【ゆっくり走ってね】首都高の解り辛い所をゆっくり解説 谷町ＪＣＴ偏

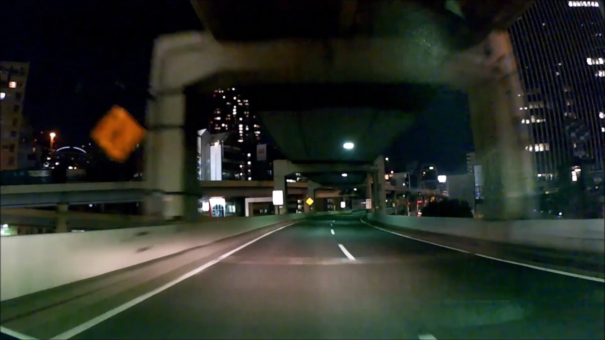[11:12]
合流車を避けるために、ここで右車線へ、移動しても構いませんが、この先、4号線へ行く場合は、左車線をキープした方がいいです。ちなみに、右から左への車線変更は禁止区間です。この先、都心環状線、外回りは、霞ヶ関トンネルへと向かいます。では、最後に、都心環状線、内回りで谷町ジャンクションを、通過するコースを紹介します。
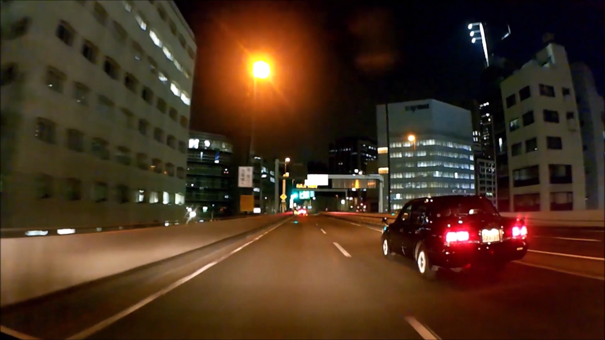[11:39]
さて、都心環状線、内回りで、谷町ジャンクションを、通過するコースです。
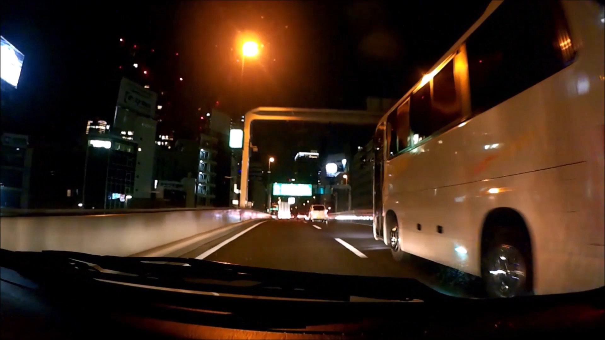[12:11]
まああああとにかく、走ってみましょう。夜間の谷町周辺は、夜景がガチで綺麗です。運転の邪魔になるぐらい綺麗ですので、とりあえず、私、前しか見えないの、精神で、脇見運転注意です。坂を登り切ったところで、3号線への分岐が右側にあります。谷町ジャンクションは六本木一丁目にあるので、
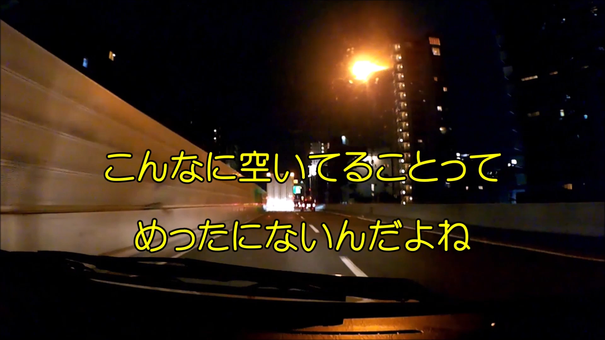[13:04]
今回の映像は、空いている時に撮影したものを、利用しましたが、ここは、渋滞しまくってる場合があります。